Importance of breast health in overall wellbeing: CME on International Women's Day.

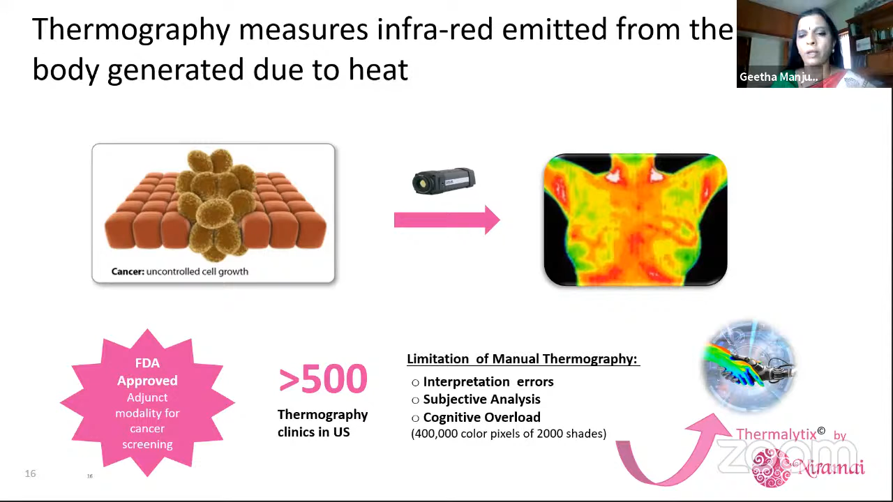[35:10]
So when a computer sees a four lakh temperature point and is able to mark the areas of high malignancies with boundaries and so on, we are able to actually characterize the temperature abnormality very, very confidently and objectively and quantitatively. And that is what is thermolytics. Thermolytics is a normal solution. I don't know what happened here. Sorry. Okay, this is how it's supposed to look, but yeah. So thermolytics is a solution where it combines the thermography, which you heard last slide, with artificial intelligence, which is a new field in computer science, which is being established in almost every domain today.
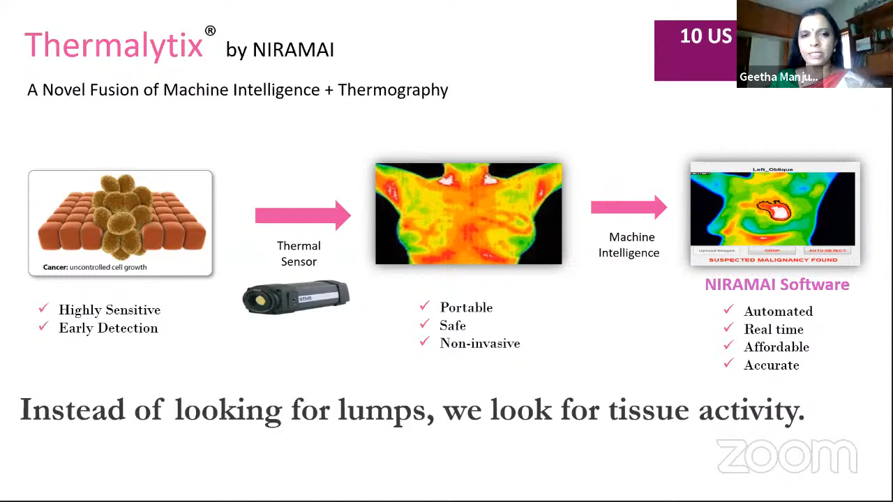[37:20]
So we should not get confused that everything that is positive in mammography should be positive in this. Everything that is likely to be positive in mammogram and biopsy as well has to be positive here and we will see how much we get. And again, just to reiterate, the core innovation is that the AI algorithm over thermal imaging,